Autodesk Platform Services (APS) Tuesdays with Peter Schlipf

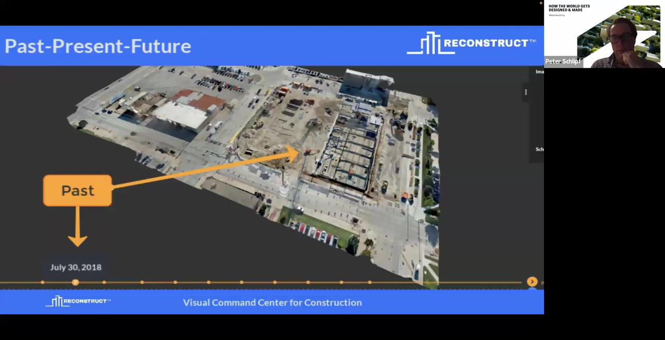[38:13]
and it is comparing the actual situation on the construction site with the past and the future.
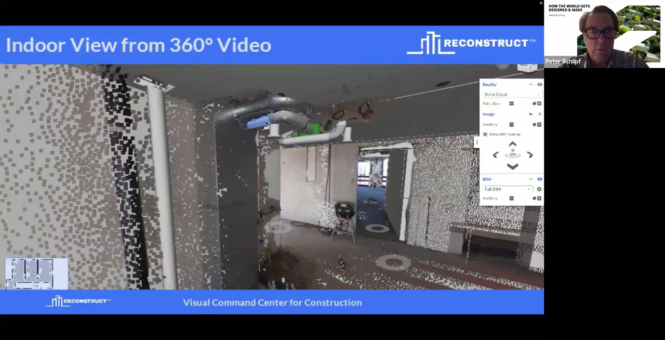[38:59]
So here we go into the indoor view, the 360 video.